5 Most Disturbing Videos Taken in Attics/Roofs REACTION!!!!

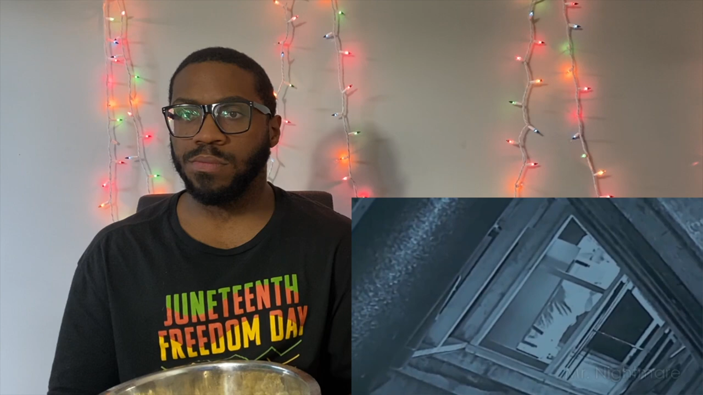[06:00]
His neighbor Robert in his attic, carrying a power drill, looking into the bedroom. His neighbor had made a removable wall to gain access to their attic. This one looked familiar.
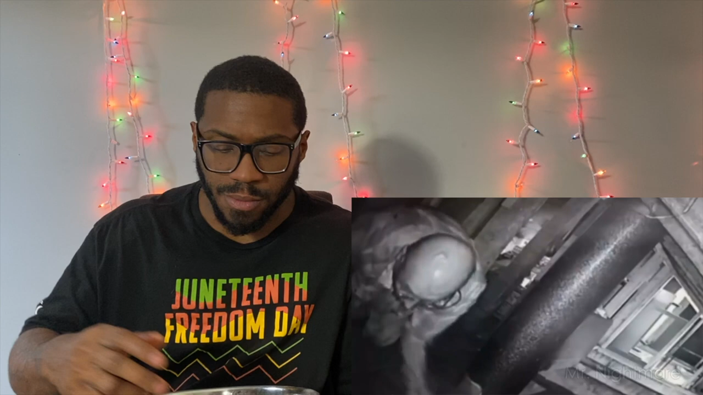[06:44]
Anybody with half a brain would know this is BS. The many holes drilled in the common wall and through the ceiling in the attic were without a doubt meant to spy on his neighbors.
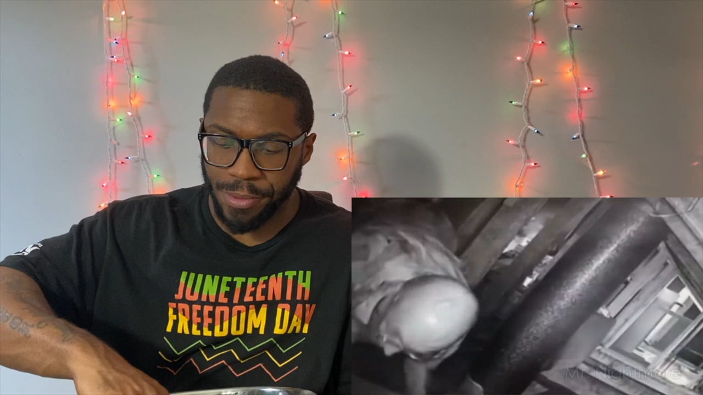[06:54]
Strangely enough, it appears Robert was aware of the camera that Jerome had placed, as he looks right at it in this frame. So why he continued to do what he did is unknown. This popcorn is so good!
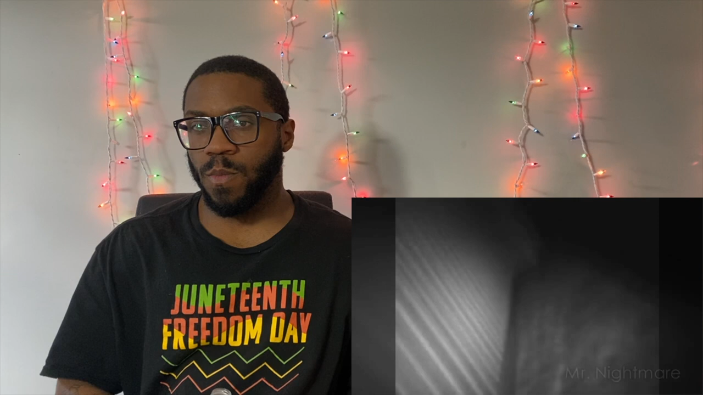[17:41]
Is it a shingle? Oh my God! God damn!